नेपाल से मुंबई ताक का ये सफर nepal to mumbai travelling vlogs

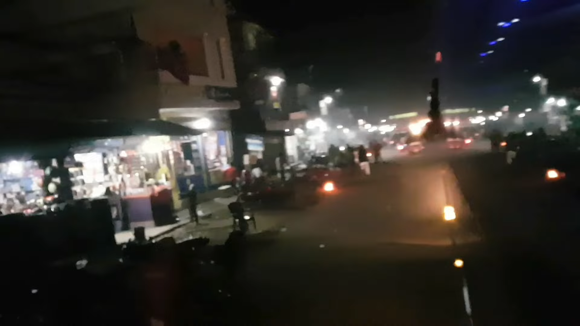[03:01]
सो दोस्तों अभी बज रहे रात की तू और यहाँ पे लगी हुई है मूवी आप देख सकते हो बाहर की माहौल